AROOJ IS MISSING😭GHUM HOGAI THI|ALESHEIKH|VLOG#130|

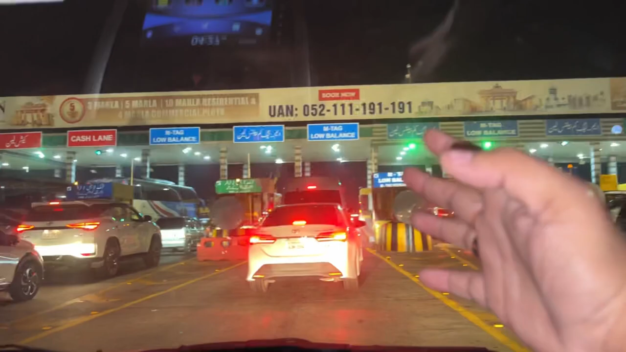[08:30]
खैर गाइस अभी हम लाहौर पहुंच चुके हैं, बस टूल टैक्स नहीं टूल प्लाजा पे है, टूल टैक्स कह रहा देना है ना, टूल टैक्स भी तो होता है लेकिन जो एम टैक वालों की मोजे है ना,